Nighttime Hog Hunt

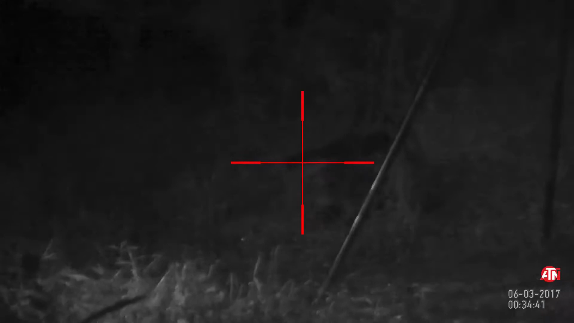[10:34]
Stiff legged. Your boy right there, son. I'm fixing to stick another one in him.
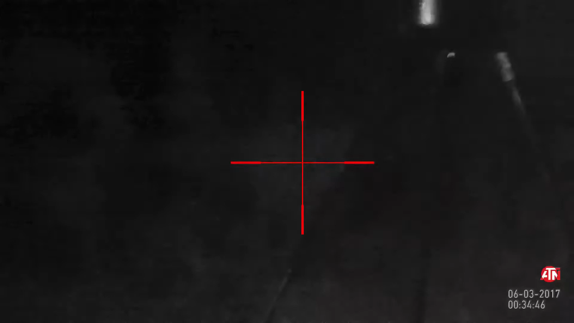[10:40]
Just to make sure. We'll be at run one, son.